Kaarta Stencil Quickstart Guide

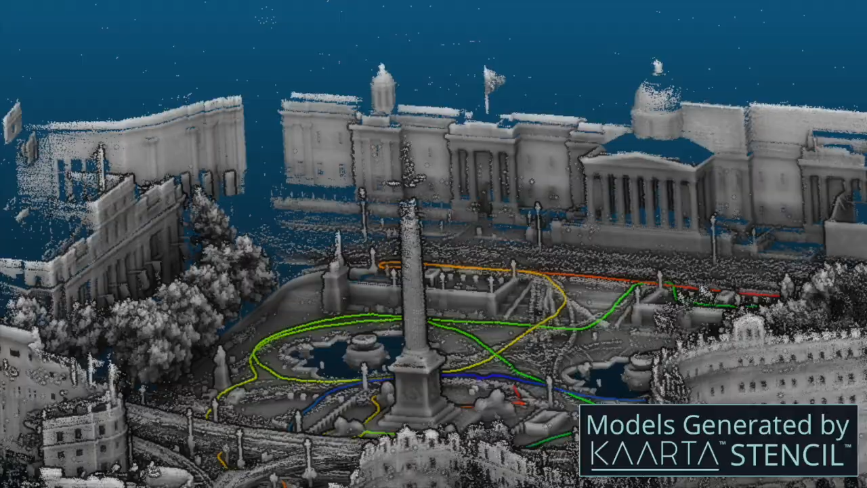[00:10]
It has a range of 2 meters to 100 meters, and because of this range, it is not designed for confined spaces.
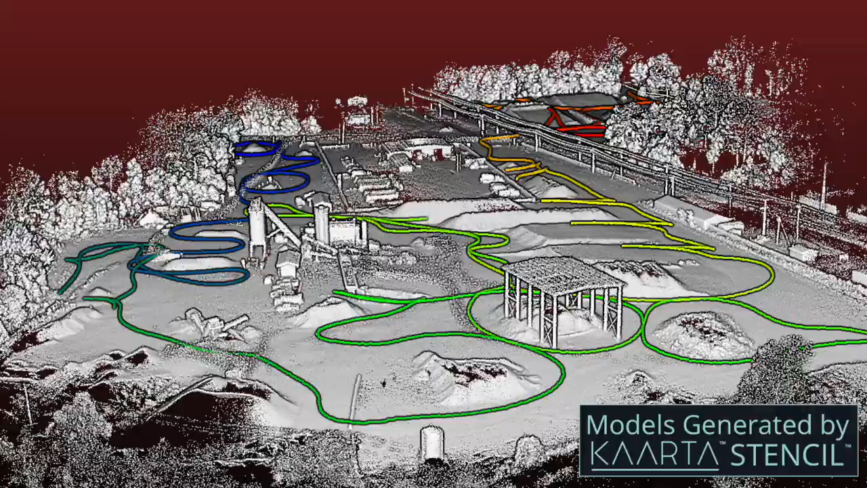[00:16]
It uses the 3D structure of the environment to aid in building the model
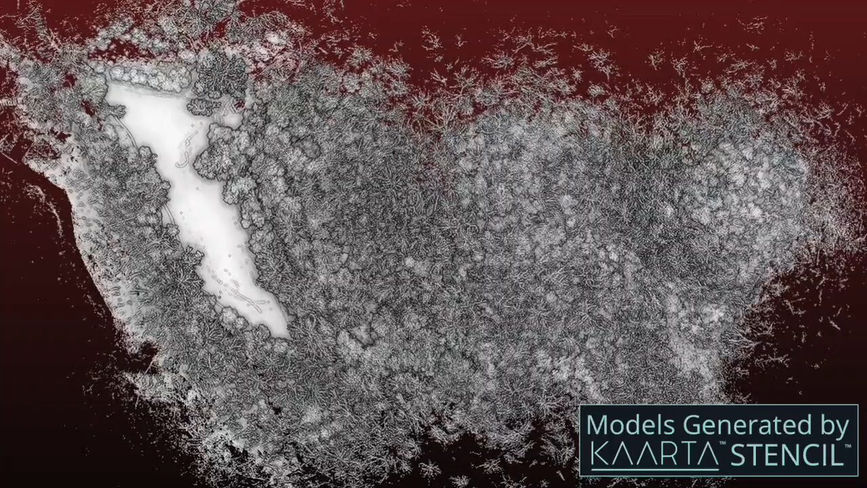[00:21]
and performs best in areas with 3D features as opposed to flat areas with few distinguishable 3D features.
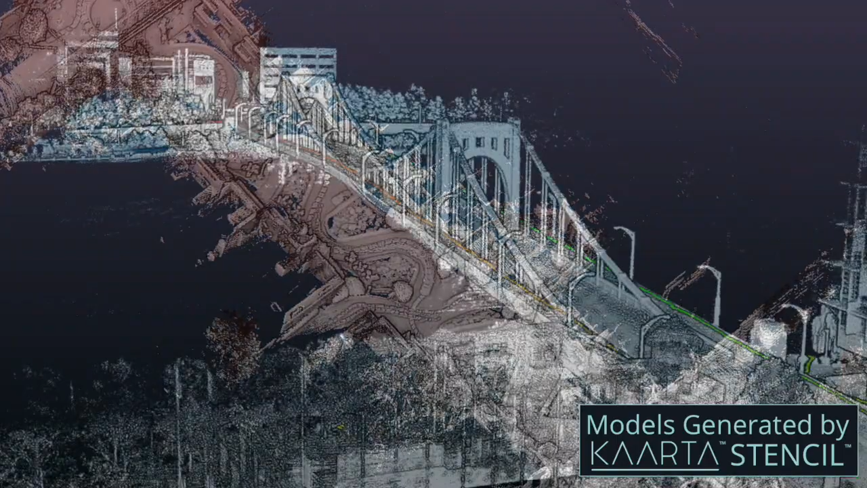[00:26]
Please refer to Stencil's instructions for advanced options, tips for collecting better data, and troubleshooting.
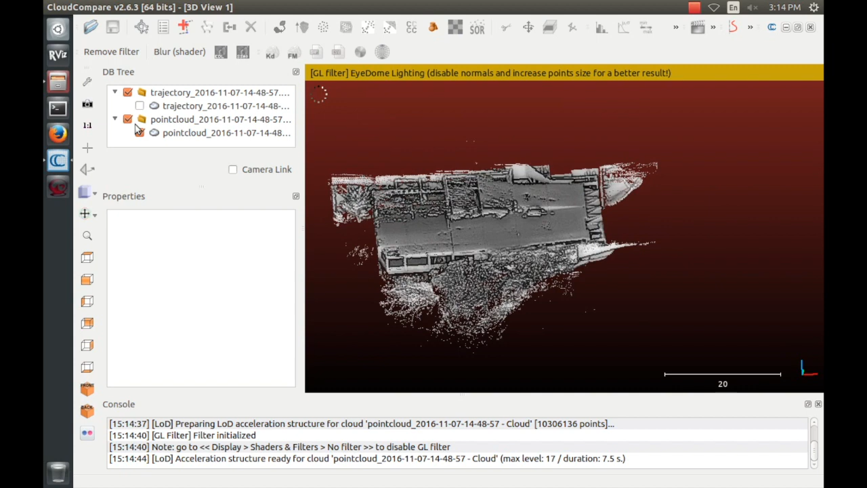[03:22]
To highlight the path you walked, go to Edit, Scalar Fields,
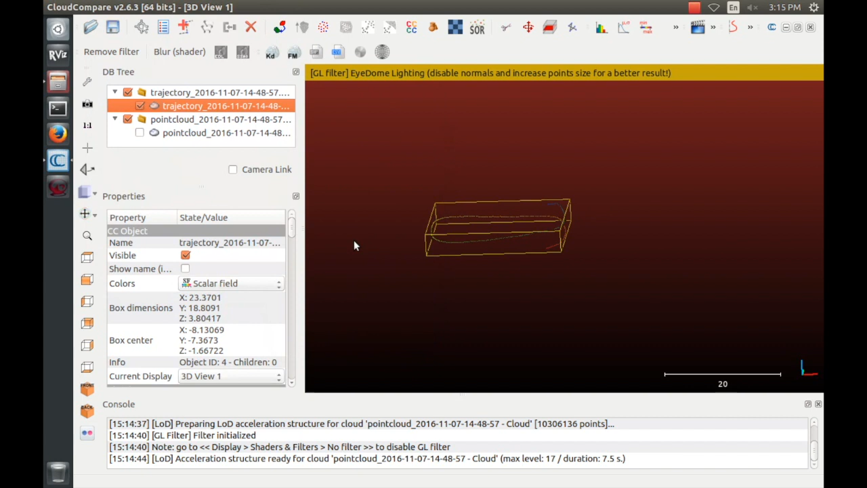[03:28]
Add Point Indices as Scalar Field, then change the point size from default to 3 or 4.
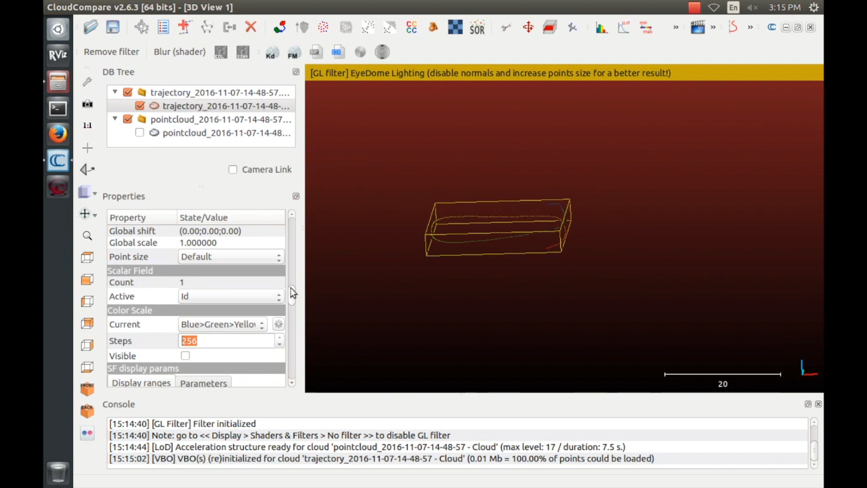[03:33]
Now you can see the path the sensor took, colored by order, with blue being the start of the path, and red being the end.
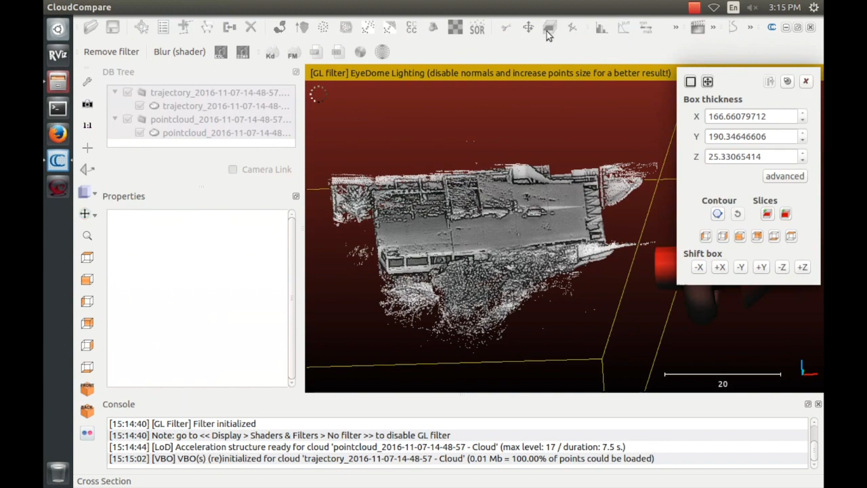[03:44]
The segmenting tool can be used to create a cross-section view to remove ceilings.
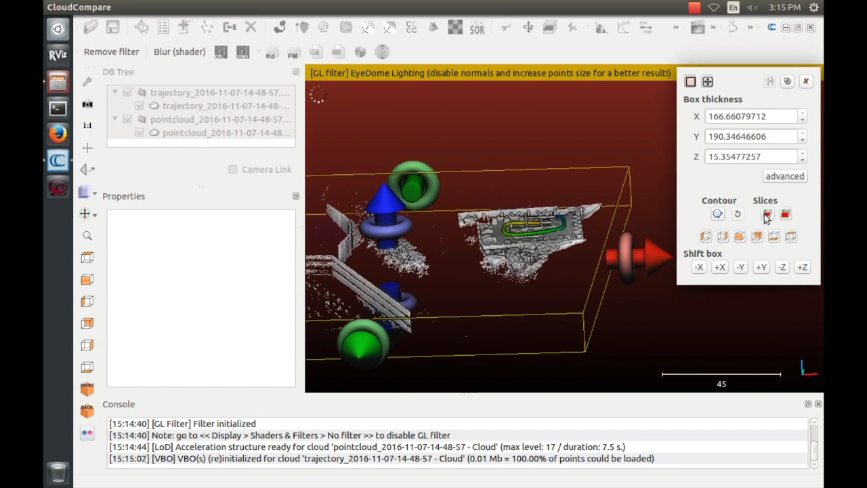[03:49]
The tool creates a new point cloud that has the segmented part removed. Uncheck the original point cloud to see the segmented one.
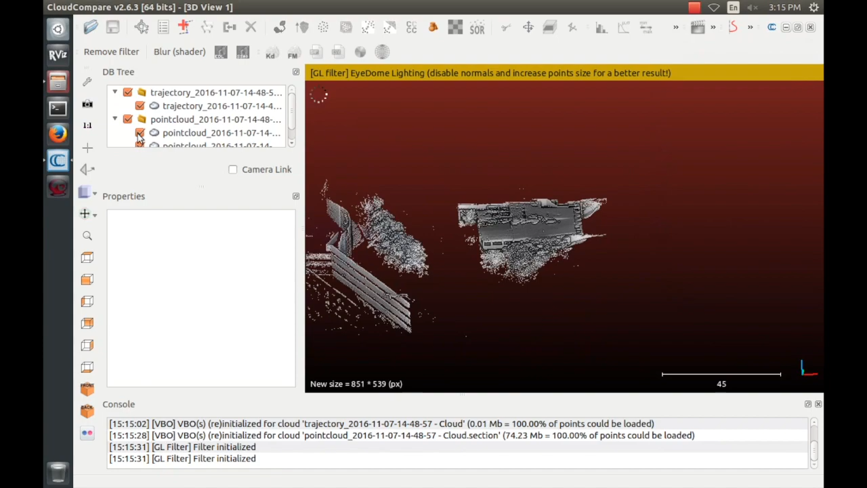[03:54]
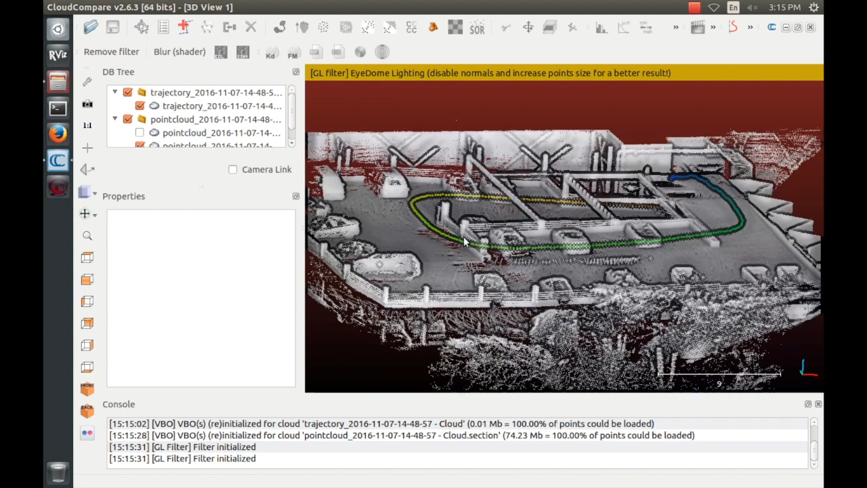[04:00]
In CloudCompare you can also save the point cloud in other formats such as LAS, which is required for importing to some CAD programs. The instructions have more detailed information on things you can do in CloudCompare to view and repair errors in the point cloud.
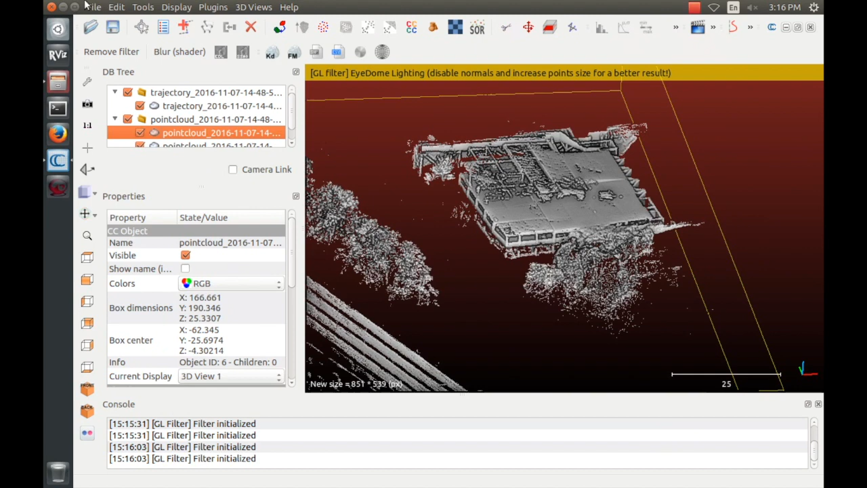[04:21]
Now that you have a map, you can change modes to do localization and mapping relative to that prior map. This can be used to localize something like a robotic vehicle, or add detail to an existing map.
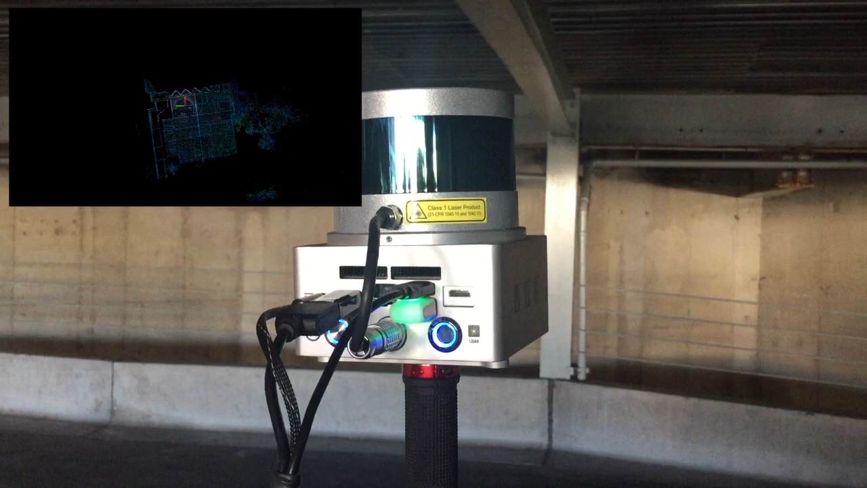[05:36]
If you have a screen plugged in,
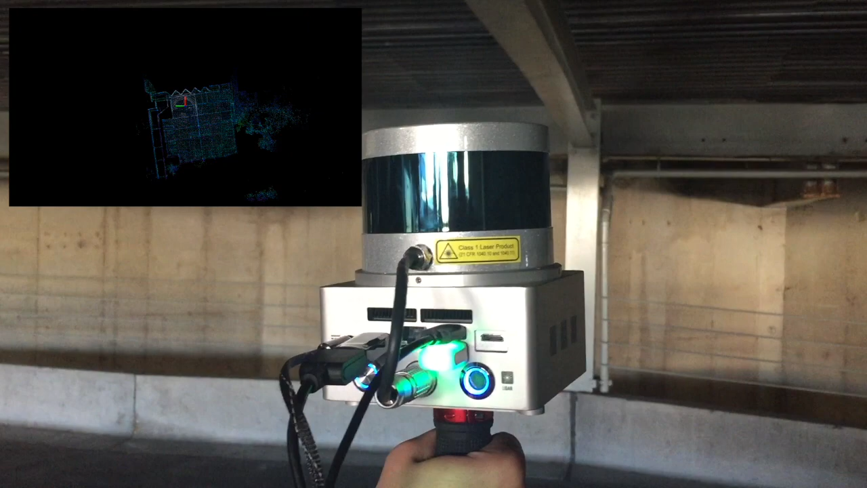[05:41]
you can verify that the localization found a good match by looking to see if the new data in white overlaps with the prior map colored by elevation.
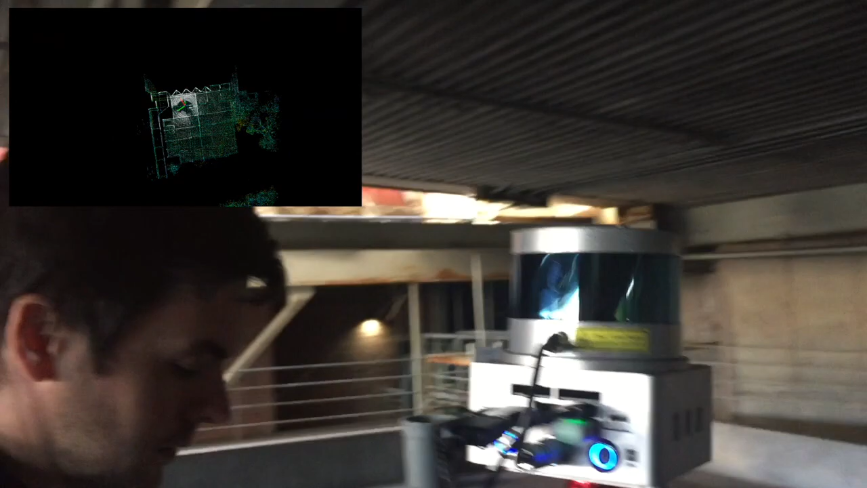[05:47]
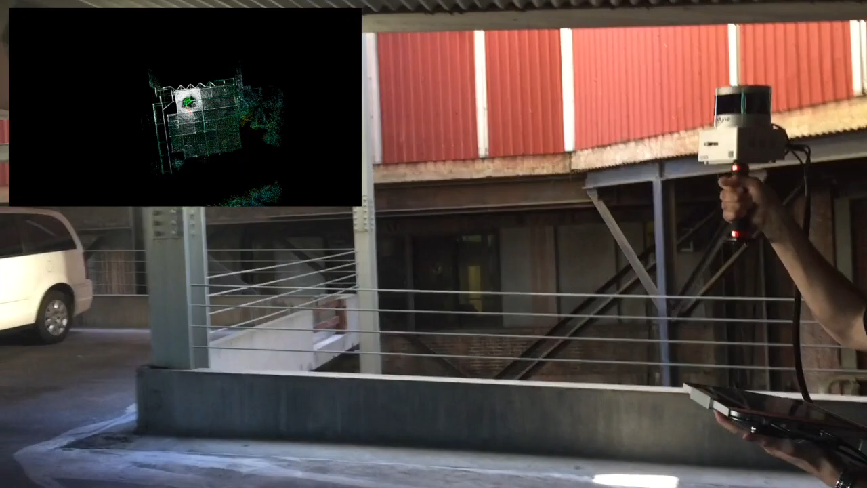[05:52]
Then pick up the screen if you're using one, and stencil, and walk to view the area you would like to add to the map.
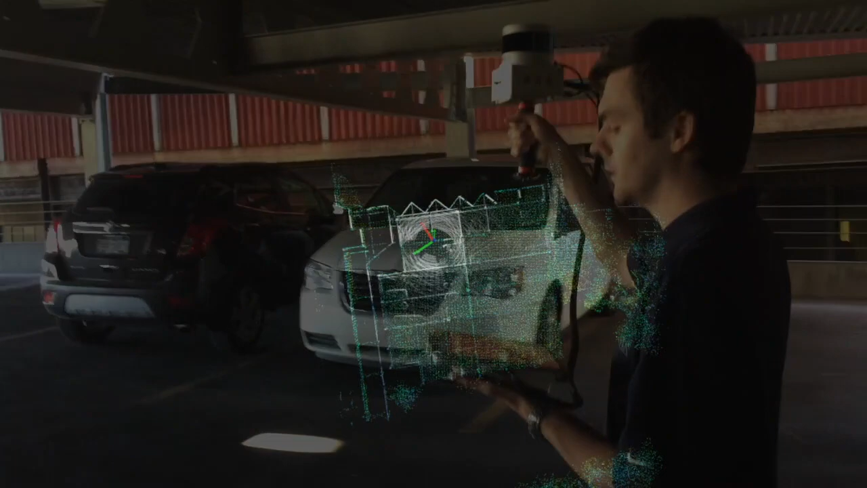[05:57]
Creating a model in multiple parts like this can allow you to stop and resume scanning in a large region,
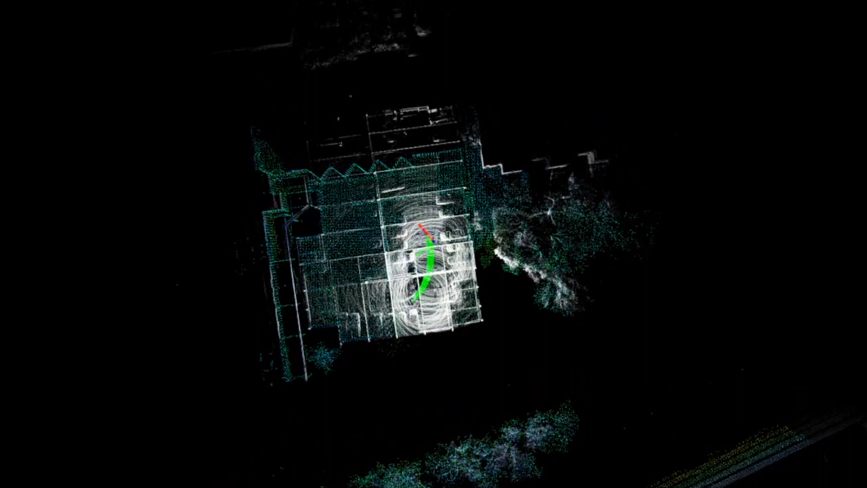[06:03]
or build a quick base map before adding local details for improved performance.